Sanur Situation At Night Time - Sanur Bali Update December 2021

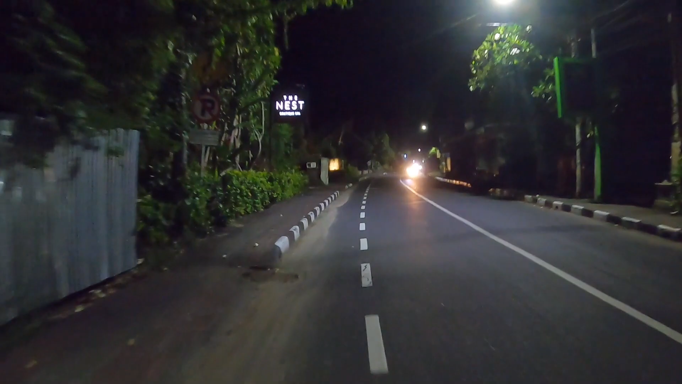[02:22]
Okay so let's continue. So here as you can see there's nothing much is happening by this time or evening time. And I passed by the Art Hotel. They are still closed.
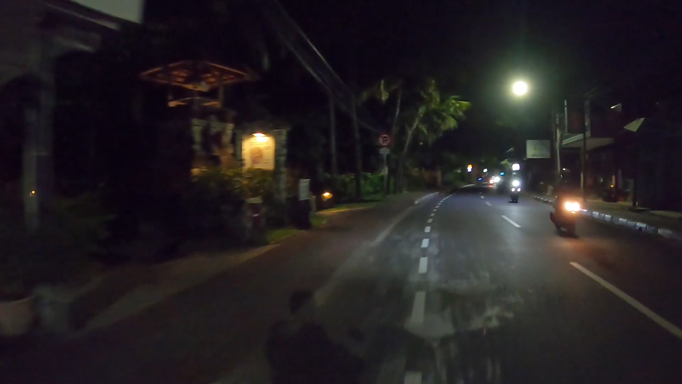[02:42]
And here is the Besakich Beach Hotel and Restaurant. The hotel is open actually around this area in Sanat. And here on the left side only one shop is open guys. And the restaurant is also closed. And here on the right side is the Uluatu shops.
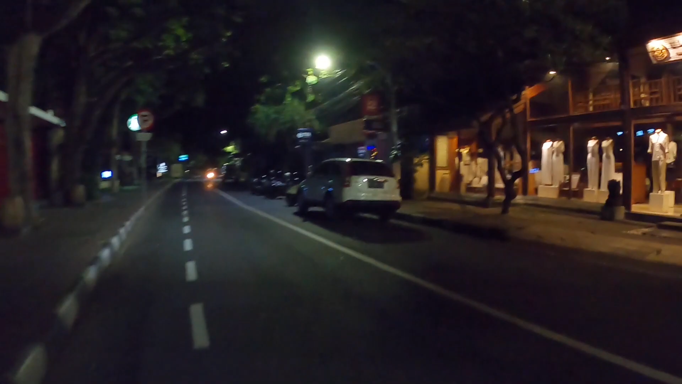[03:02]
They have very nice design of clothes and they are open.
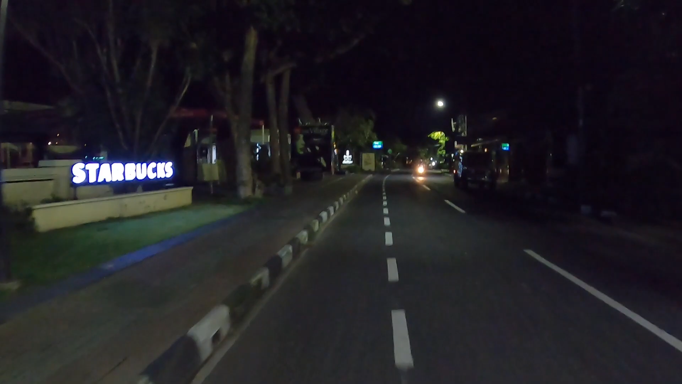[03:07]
And Starbucks also open guys. And here on the left side is the Gria Santrian Hotel.
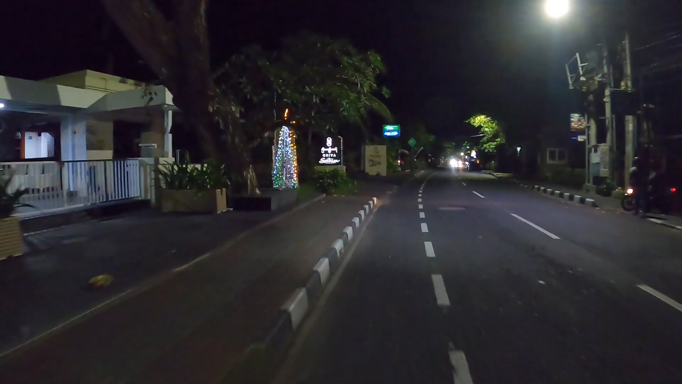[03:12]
It's nice hotel.
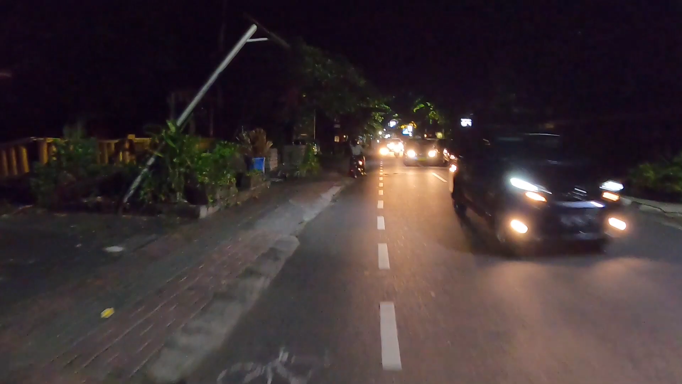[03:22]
So here on the right side as you can see quite a lot of cars parking. But I don't see where are the people. Maybe they are at the cafes or restaurants.
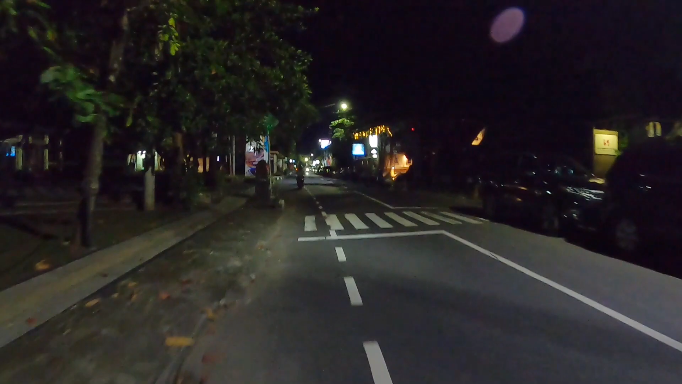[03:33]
Here on the right side there are a lot of scooters parking. And it's nice cafe.
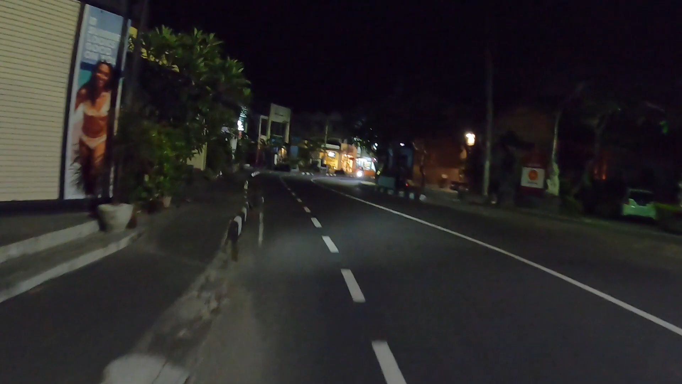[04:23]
Hopefully later they can make some business guys. And here on the left side there are some shops are open.
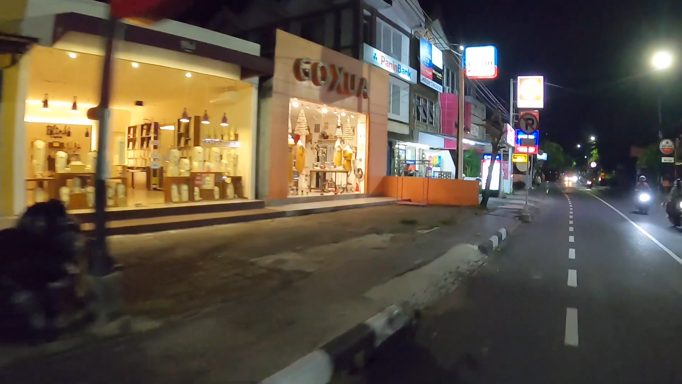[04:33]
And also some shops next to it.
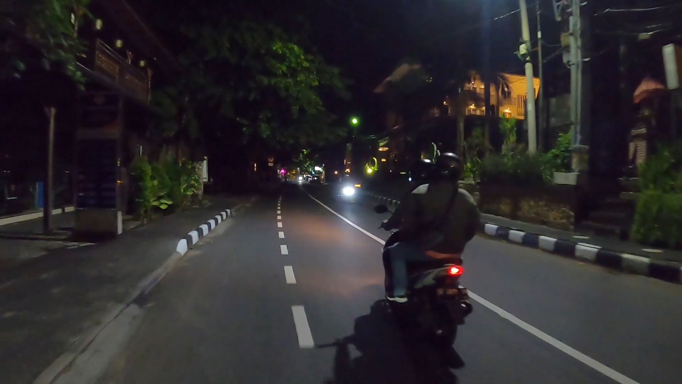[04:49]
Okay so let's continue.
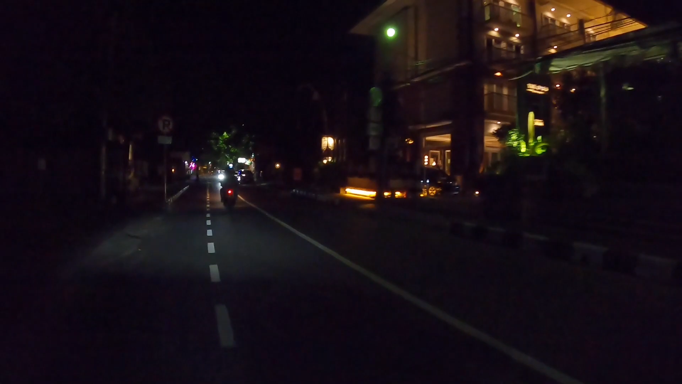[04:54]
So here on the right side. I think this is a restaurant as well. And they are open too. But here is a bit dark guys. You need to be careful when you drive here. And look at this guys on the right side. There is a nice restaurant or cafe. They are open with a lot of lights. And I see some people there enjoying their food or drinks I think. It's really nice to see that.
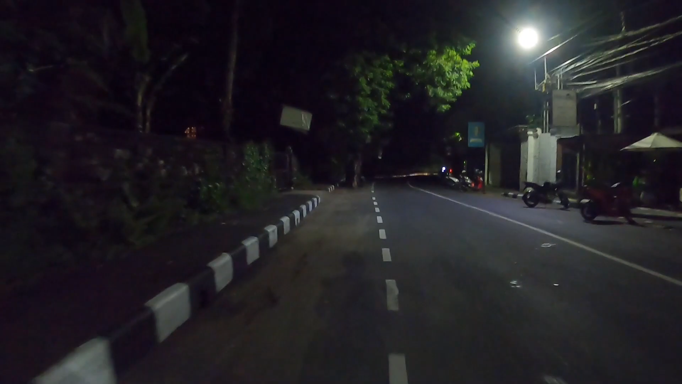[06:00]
So what do you think about this area Orsanur at night, guys? Still very quiet, isn't it?
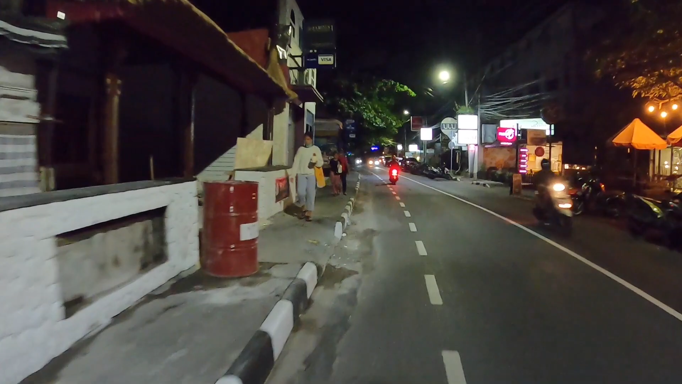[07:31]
They're enjoying some ice cream. I think maybe they just visit some cafes or they just finish their dinner. here. Here on the right side, some cafes are open as well.
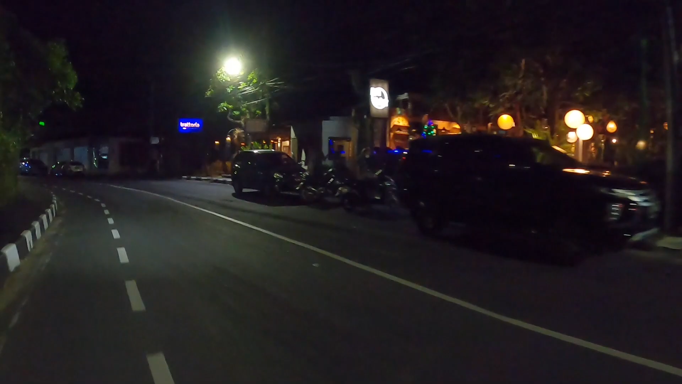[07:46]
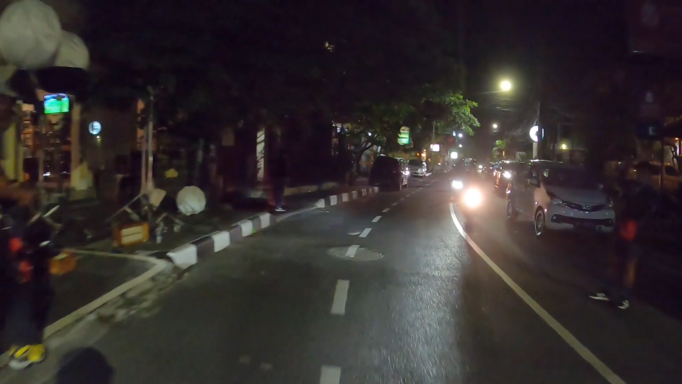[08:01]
And look at this, guys, here on the right side, quite a lot of cars in this area actually. And it's a bit crowded in this area. And this is on the right side is the Massimo Gelato, guys. Look at this, quite a lot of people queuing to get some ice cream.
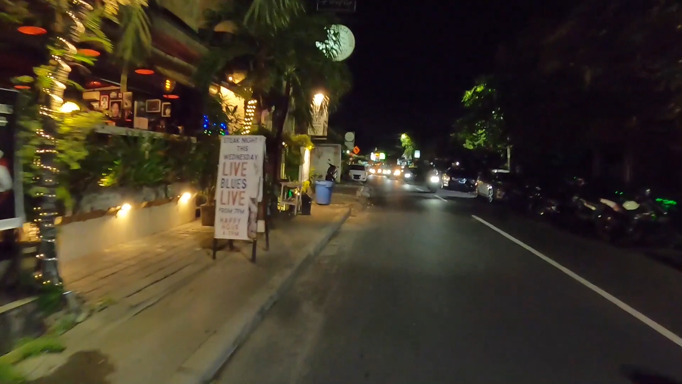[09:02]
And here as well, cafe is open. And around here is nothing much is happening, guys. It's a bit dark, actually.
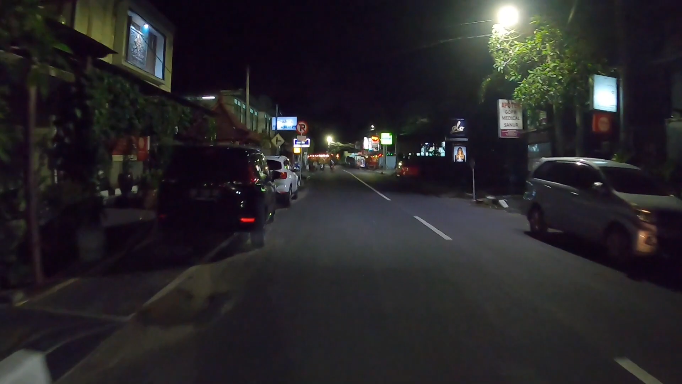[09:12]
Not a lot of business around here, except maybe like the supermarket or shops. Like here on the right side and left side.
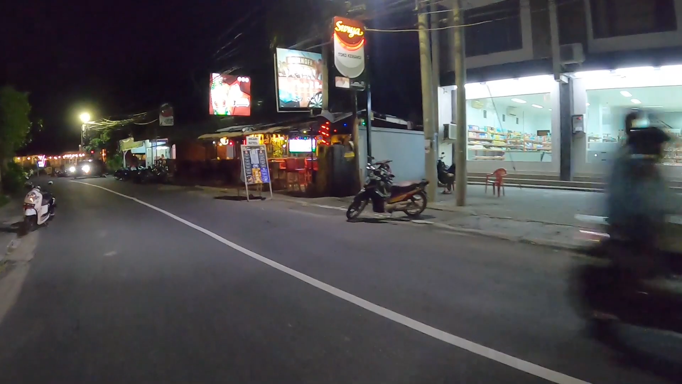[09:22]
And this is the small bar, guys. It's open and where you can enjoy your drinks and also you can watch a football match there. But still no one is there yet, actually.
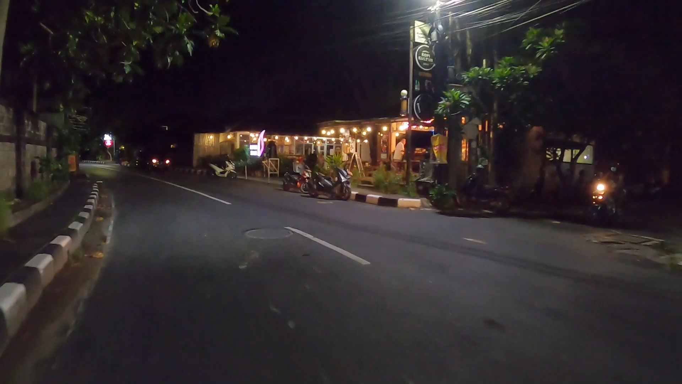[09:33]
And here is the rumah Sanor, guys. And they are open, too. So what do you think about Sanor in this time, guys? Do you think you like to come here to visit Sanor?